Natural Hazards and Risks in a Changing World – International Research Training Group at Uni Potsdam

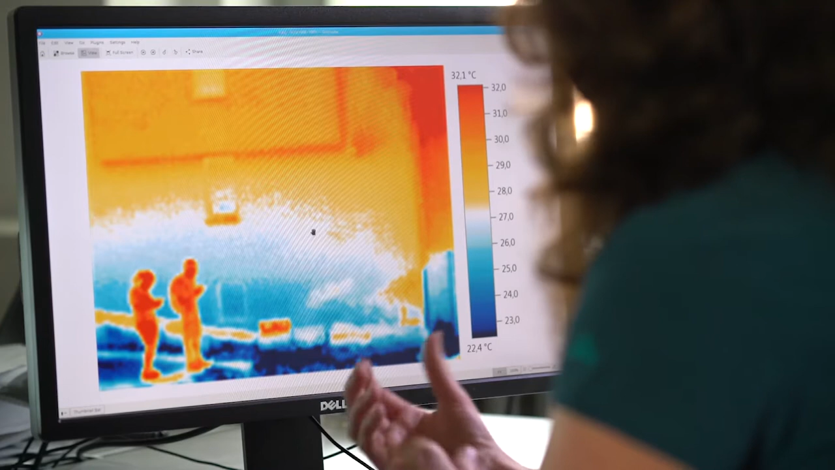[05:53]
On screen: scale top 32.1°C, scale bottom 22.4°C
and in the background we have the cold temperature, and that shows us up to which level the water was.